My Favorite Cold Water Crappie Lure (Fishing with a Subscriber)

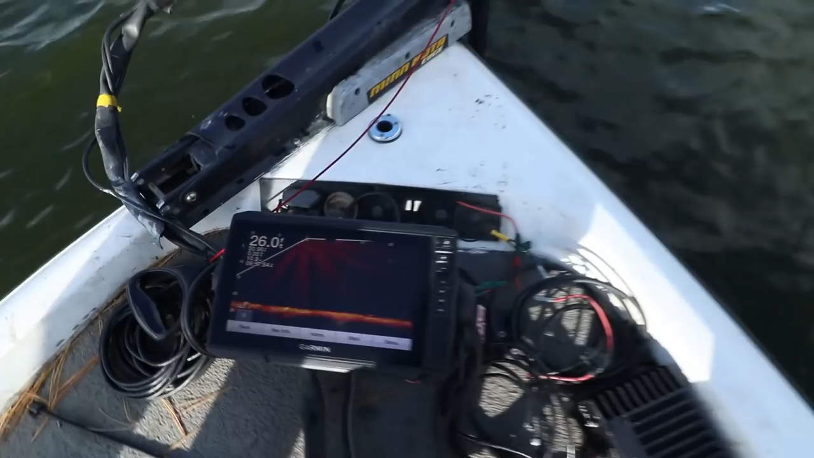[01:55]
Where are we? There they are.
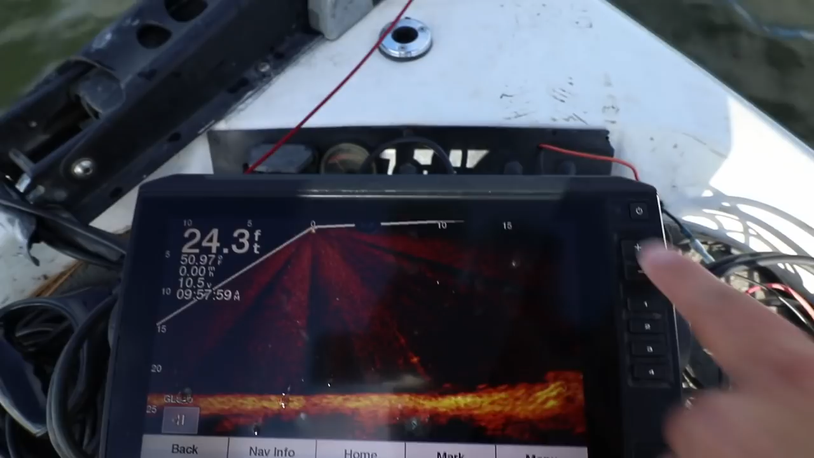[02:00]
On screen: depth 24.3 ft
Right off the edge of one right here. And then there's some crappie stacked up, whoops, right off the edge.
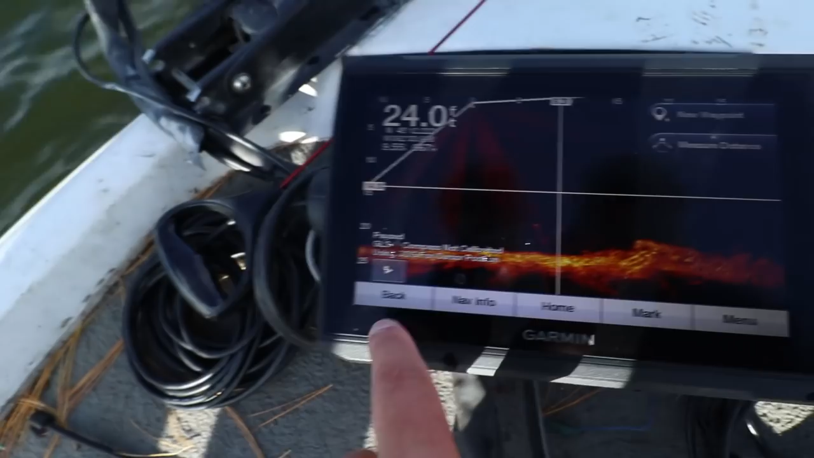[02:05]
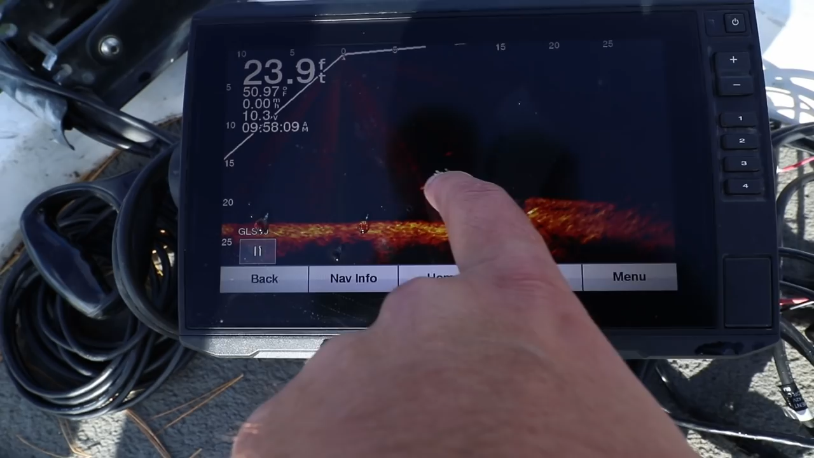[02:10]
On screen: depth 23.9 ft
There's some suspended there too. But basically this, the way that we found these brush piles to fish, whew, pardon the little sniffles here.
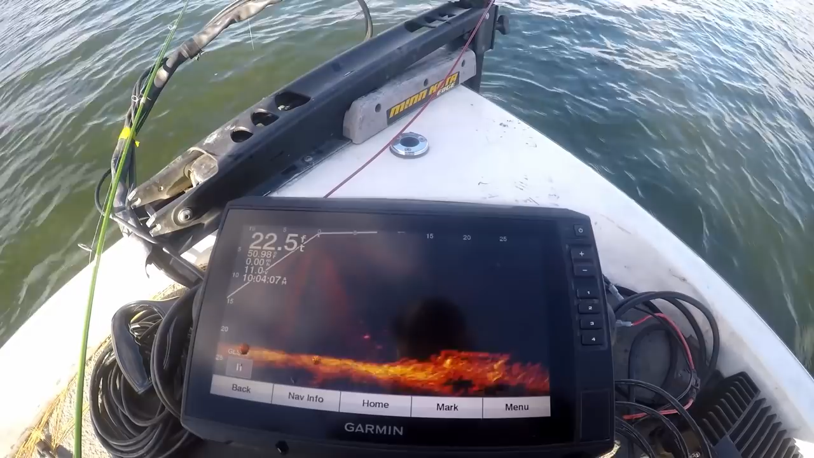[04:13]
They're right there. There's his thing dropping down, popping up. Here comes a fish.
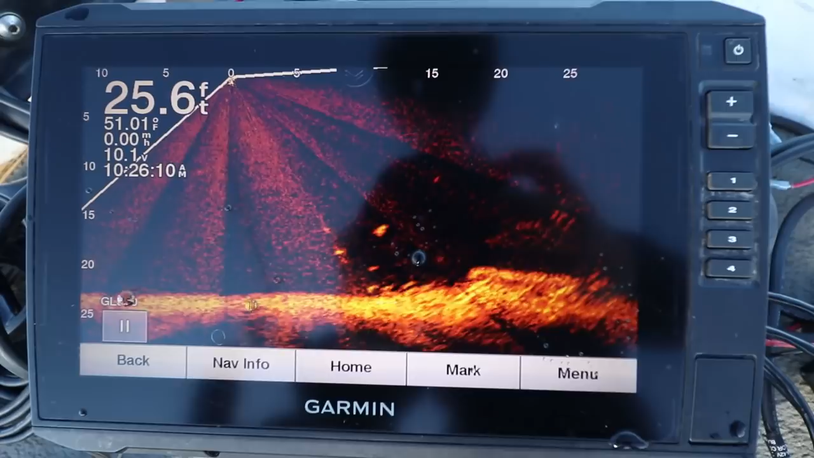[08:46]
On screen: depth 25.6 ft
There he is right there. Oh, I choked it again. I'm showing that.
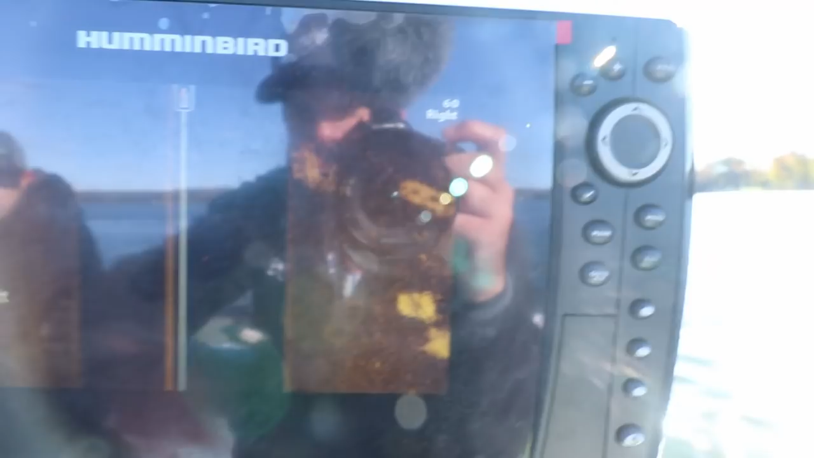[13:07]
and those are brush piles in this darker area, which is the soft bottom that we're looking at.
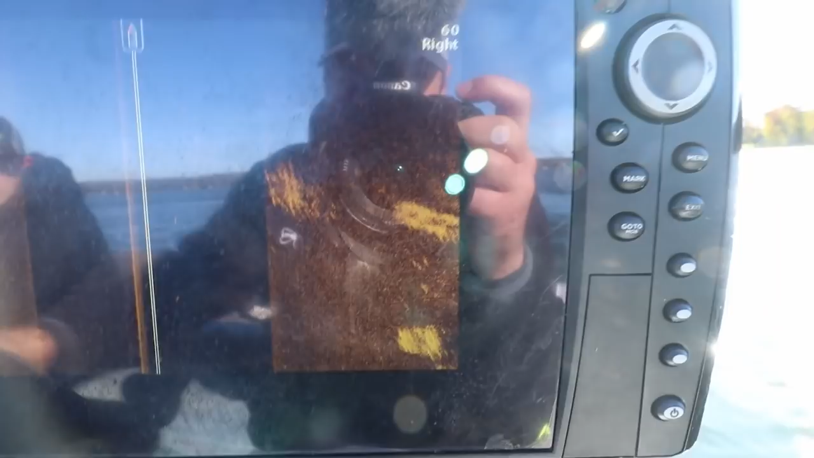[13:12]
We're gonna go back over. I'll show you the hard bottom.
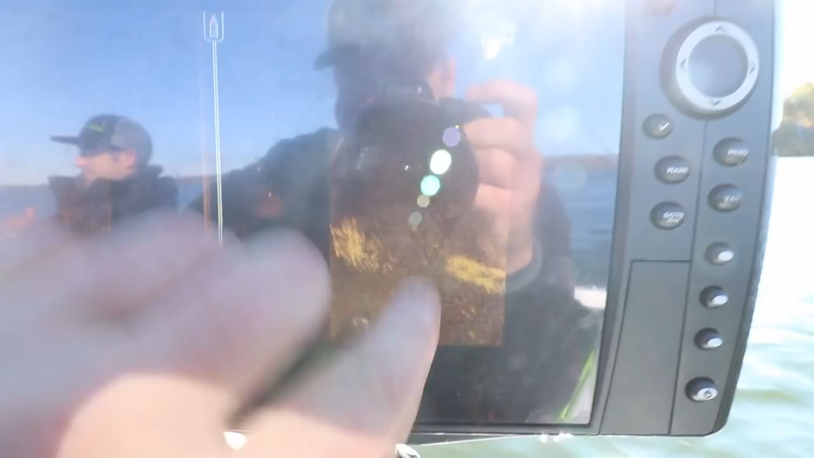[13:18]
The brush piles in these soft bottom areas is where we found these fish. Apologies for that sun glare. I know it's not the best.
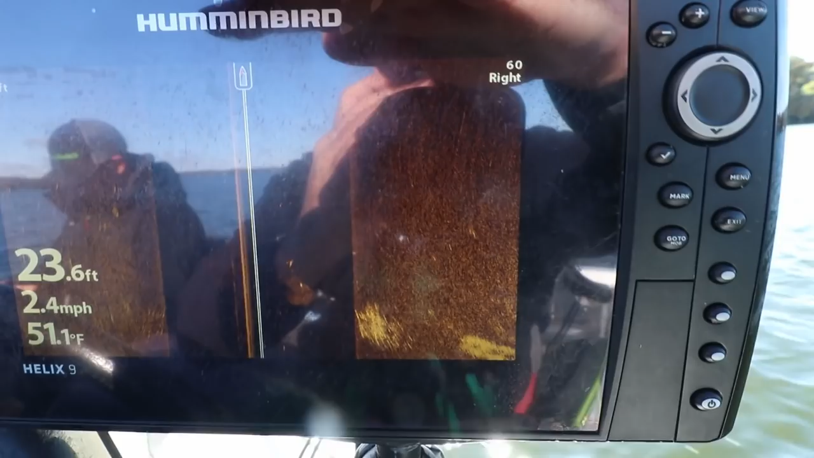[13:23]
On screen: depth 23.6 ft, water 51.1°F, speed 2.4 mph
There's another brush pile coming up right there.
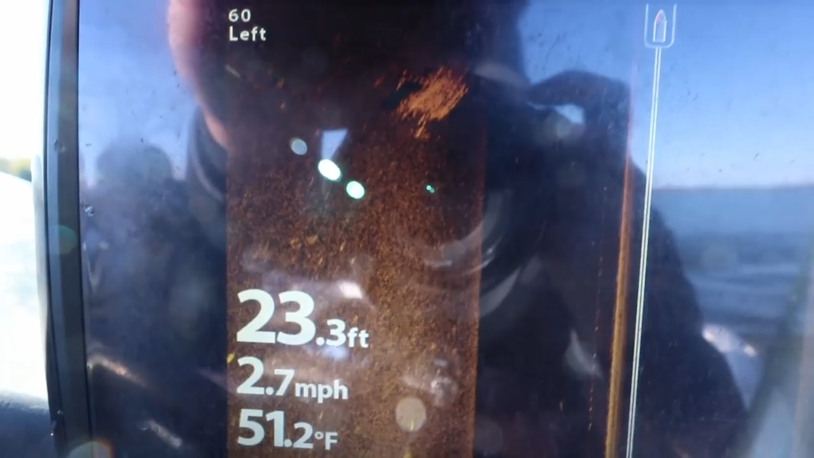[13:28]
On screen: depth 23.3 ft, water 51.2°F, speed 2.7 mph
Some fish on it. They're all over the place.
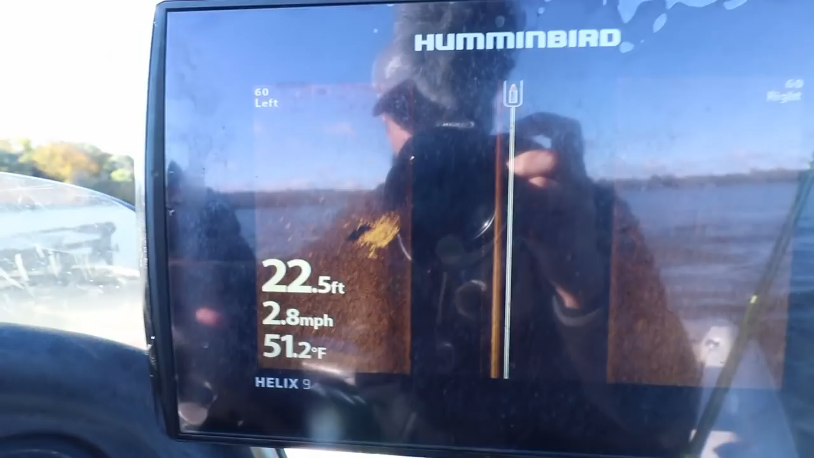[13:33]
On screen: depth 22.5 ft, water 51.2°F, speed 2.8 mph
And here comes the harder bottom.
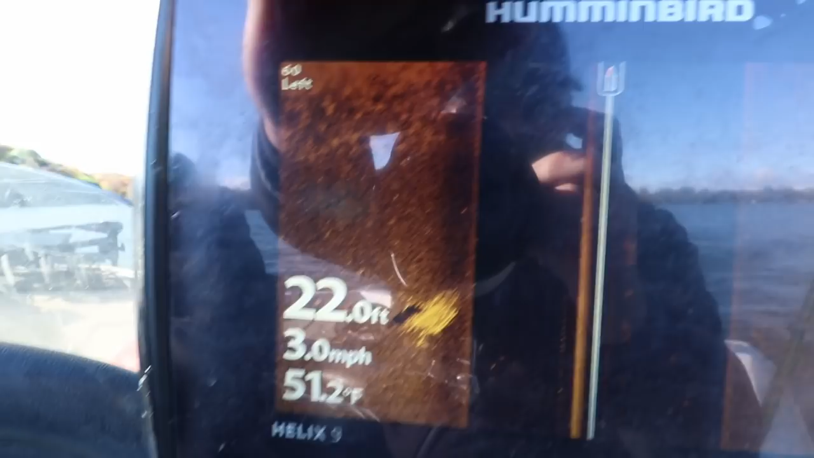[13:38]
On screen: depth 22.0 ft, water 51.2°F, speed 3.0 mph
So this is where it starts. The mixture hard bottom to soft bottom.
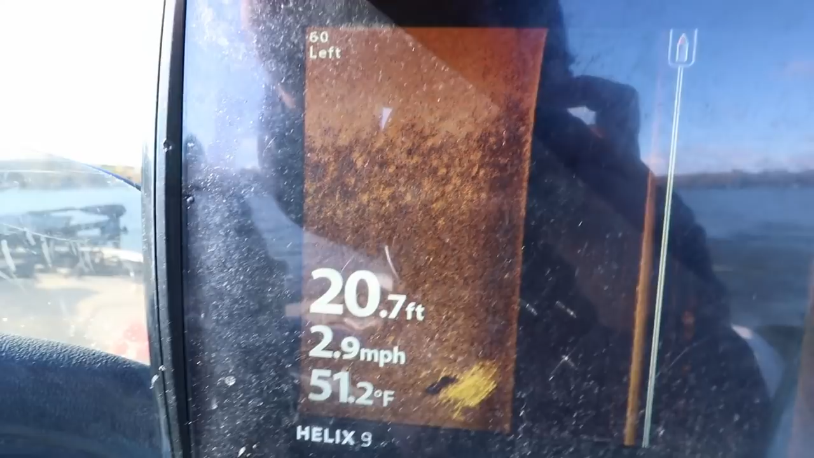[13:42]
On screen: depth 20.7 ft, water 51.2°F, speed 2.9 mph
If you don't have brush piles, this is probably where they're gonna stack up. So here's some brush piles on the hard bottom.
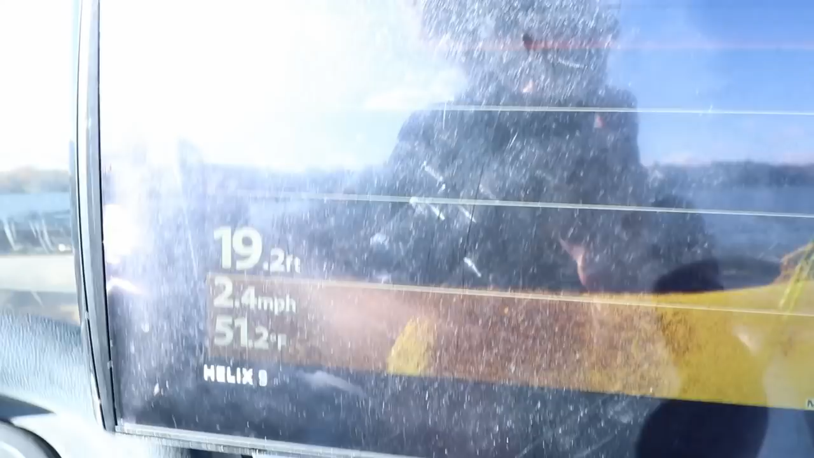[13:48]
On screen: depth 19.2 ft, water 51.2°F, speed 2.4 mph
Now if you notice, there's no fish on those. It's completely empty. Completely empty.
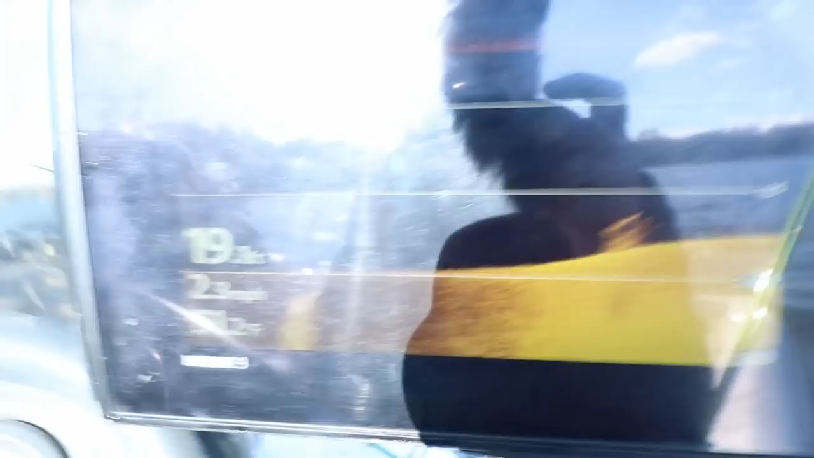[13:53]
But as we kind of get off the hard bottom here,
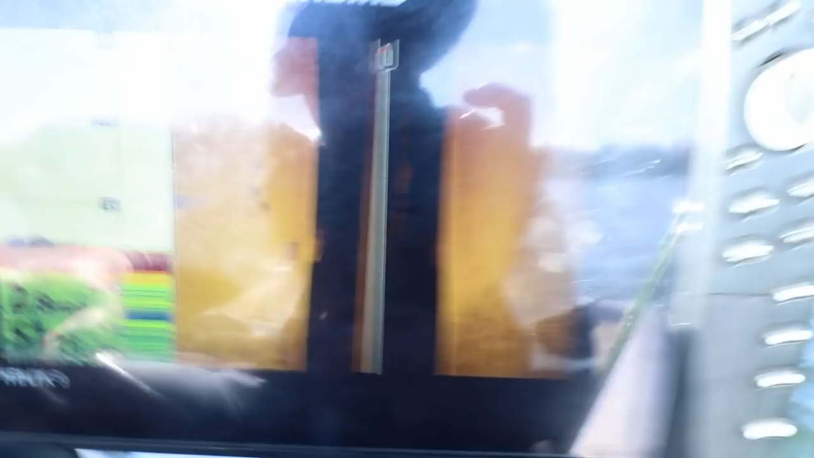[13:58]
we should start seeing these fish kind of scattered out onto the softer areas, this mud silt type of area.
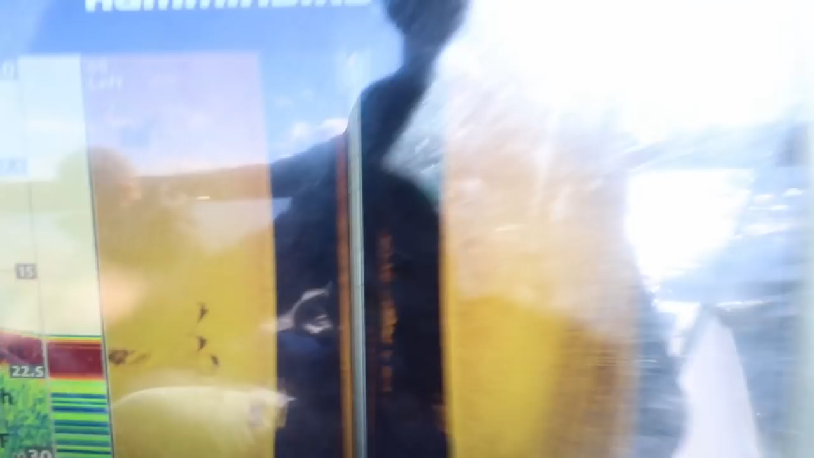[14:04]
There's a brush pile right here.
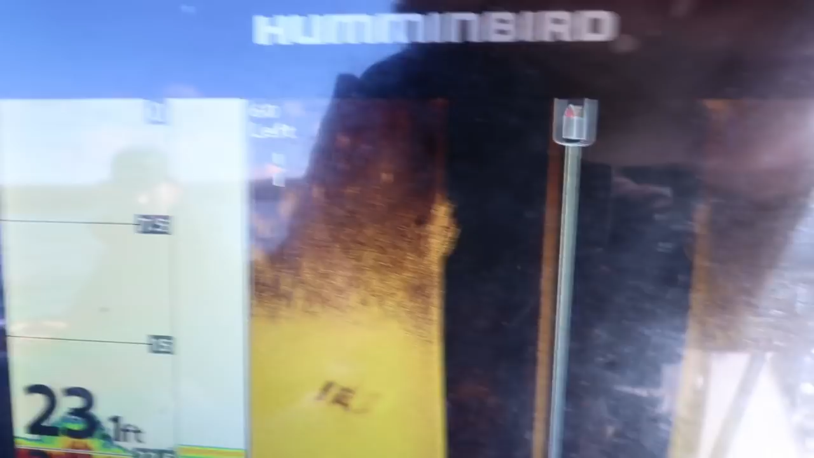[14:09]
That softer bottom.
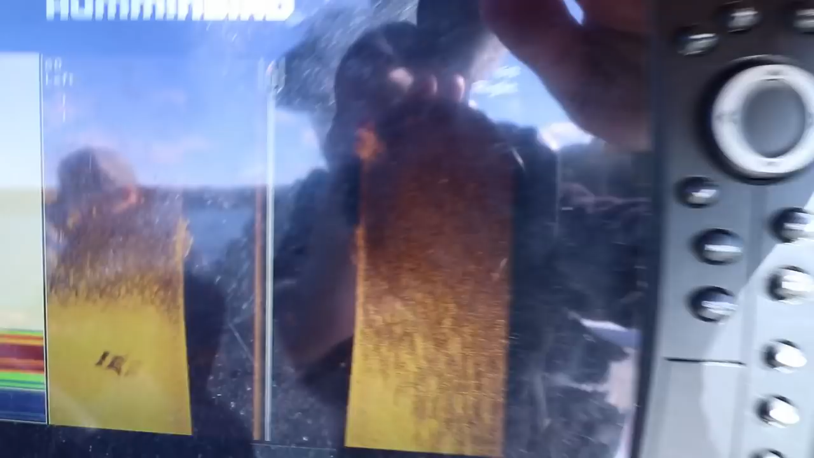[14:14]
There's a brush pile with a ton of fish on it. Off to our left.
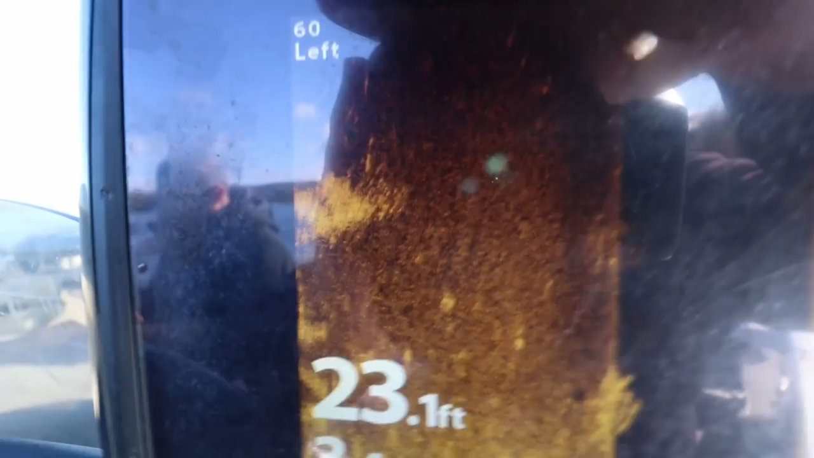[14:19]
On screen: depth 23.1 ft
Yeah, that's all fish right there off to the left of that brush pile. So that's what we've been trying to do, is just trying to find those brush piles in that softer bottom.